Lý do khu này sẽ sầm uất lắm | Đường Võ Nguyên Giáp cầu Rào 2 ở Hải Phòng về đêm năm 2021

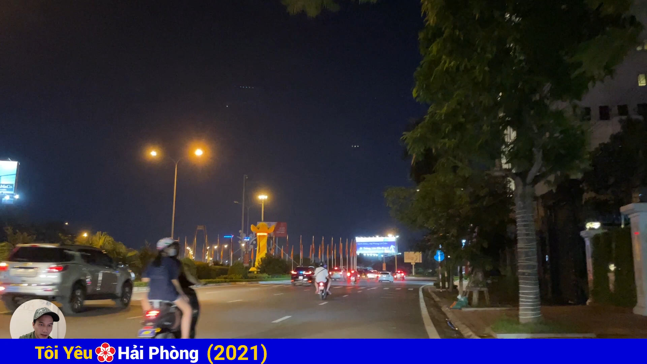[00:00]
Hiện tại thì Tuấn đang đứng ở chỗ Bùng Binh, ngay chỗ khách sạn Binh River, ngay chỗ đoạn rẽ mà đi rẽ phải là ra cầu rào 1 đi vào trung tâm thành phố Hải Phòng. Rẽ trái qua bường Bùng Binh thì là đi lên cầu rào 2. Cầu rào 1 thì như mọi người đã biết thì đang được sửa chữa và thành phố đang cố gắng trong vào đầu năm 2022 đấy là sẽ có cầu rào 1 để mọi người có thể thông tuyến đi qua được.
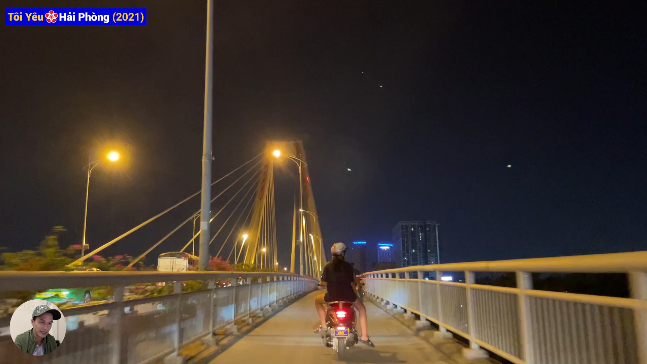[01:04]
Mọi người sắp sửa nhìn một cái khu chỗ phía bên sông mà Tuấn cũng đã từng chia sẻ trong một cái VL. Tuấn đi review cái khu sinh thái mà mọi người có thể hội họp được.
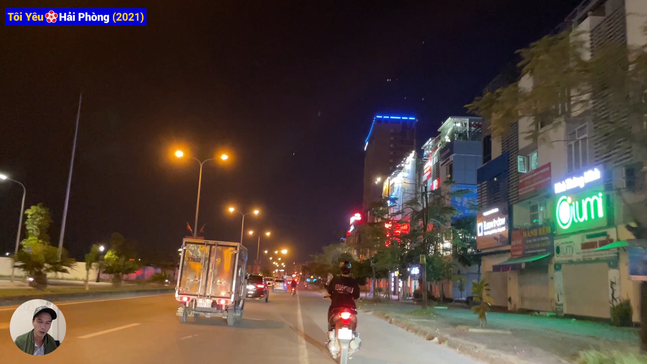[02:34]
Nhưng mà đây là cũng lâu lắm rồi Vin đi buổi tối mà. Thực ra là hôm nay là cái hôm thứ bảy hay sao ấy. Tuấn đi vào tầm đầu tháng 10 cái lúc mà đi từ Đồ Sơn về. Đi từ Đồ Sơn về. Đến hôm nay lên VL chia sẻ cho mọi người. Dọc đây hầu như là những cái shop house nhé. Shop house các nhà, tòa nhà. Mọi người nhìn bên phải đấy. Cái nhà tòa nhà cao đó. Hai khách sạn Nico ấy. Mọi người hay hội nhiễm ảnh. Cũng hay chụp ảnh ở cái chỗ đoạn chỗ bùng binh này. Nó khá là đẹp, khá là to.
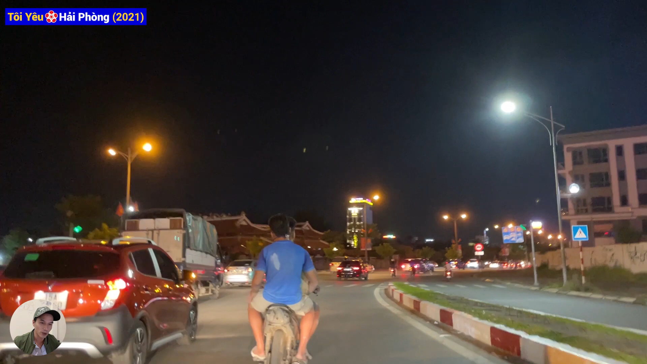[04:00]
Nối với cả đường Hồ Sen, cầu rào 2. Thì mọi người có thể tham khảo. Bên kia là cái đền gì nhỉ?
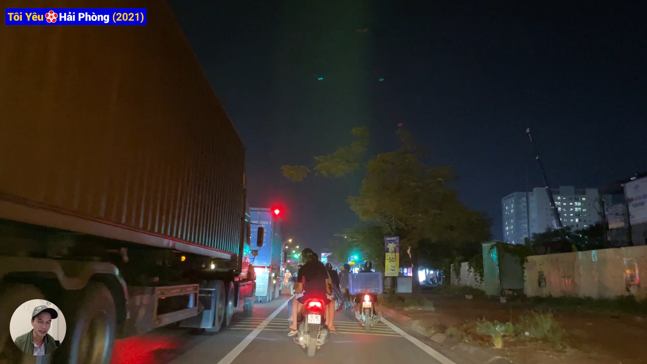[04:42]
Thường cái tầm này nữa lại mọi người lại hình như là còn đi lên chỗ siêu thị đại siêu thị Hermel nữa. Cho nên là cũng khá là đông. Cái tầm này kể cả là đi Đồ Sơn về hay là đi... Về hôm đấy, mọi người đi Đồ Sơn khá là đông lại vì Đồ Sơn mới mở cửa. Tuấn cũng đã review cho mọi người. Nhưng mà năm nay Đồ Sơn rất ít có thể ra được.